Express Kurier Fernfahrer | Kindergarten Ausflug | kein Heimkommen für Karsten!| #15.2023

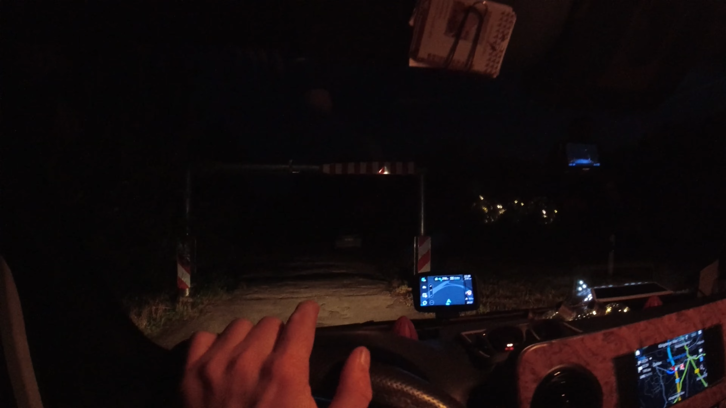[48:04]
Da ist eine 2 Meter Höhenbegrenzung, aber hier kommt noch ein Auto gerade so hindurch.